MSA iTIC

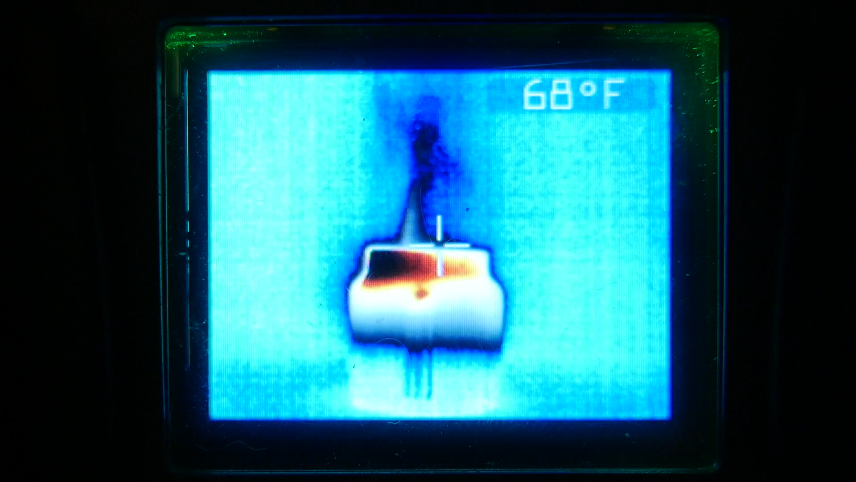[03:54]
On screen: spot 68°F
that You're going to see a lot more detail in the image But some things that we want to think about when we're going into interior
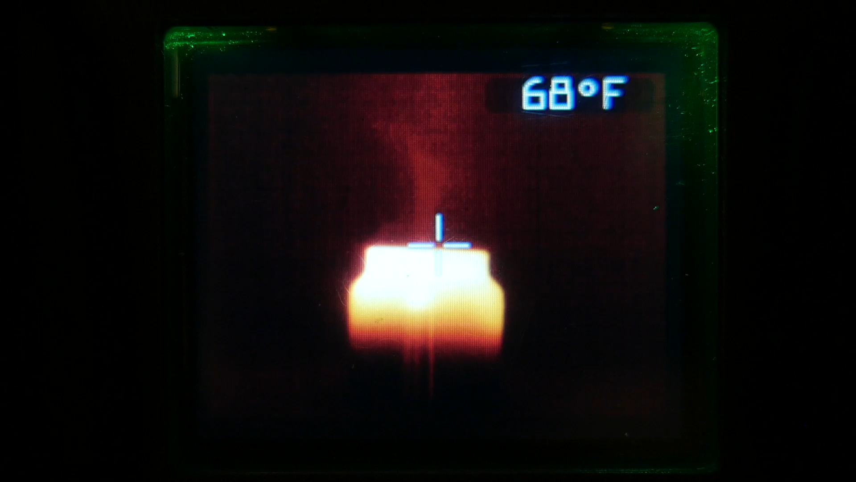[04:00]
On screen: spot 68°F
fire attack Is we don't want to have a complex image to translate for a firefighter A lot of times we do just want that simple image during fire attack operations To not over complicate something However,